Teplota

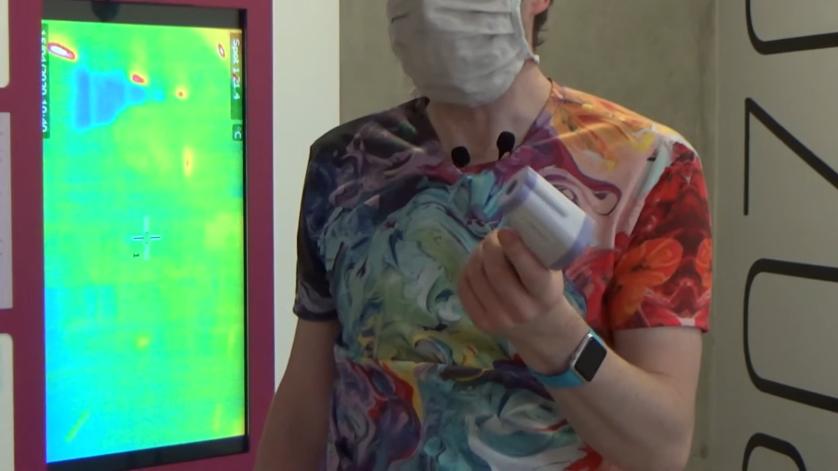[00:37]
funguje na dálku a to právě díky tomu, že věci kolem nás vyzařují teplo,